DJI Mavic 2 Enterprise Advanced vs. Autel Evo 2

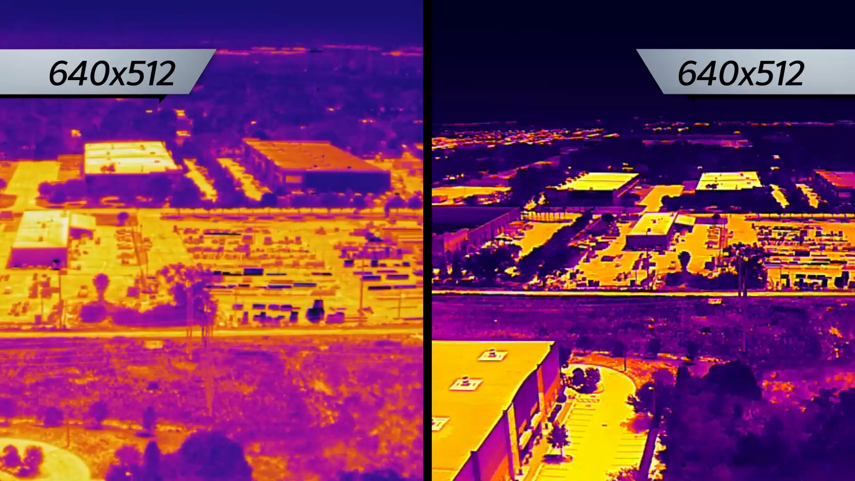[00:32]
They're both going to be the high resolution 640x512. They're also both going to have a 30 hertz refresh rate on those sensors.
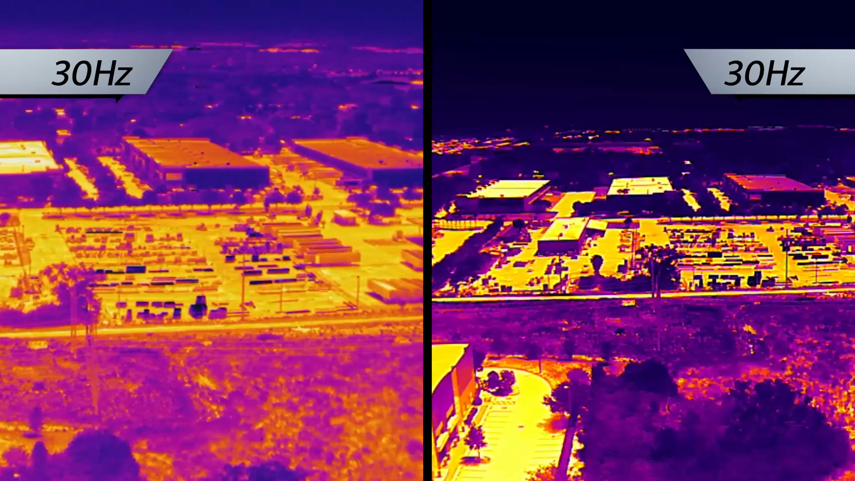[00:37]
However, there's going to be a slight difference in the thermal zoom. So with the Mavic 2 Enterprise Advance, one of the main differences there is going to be that you're going to get a 16x digital zoom in the thermal,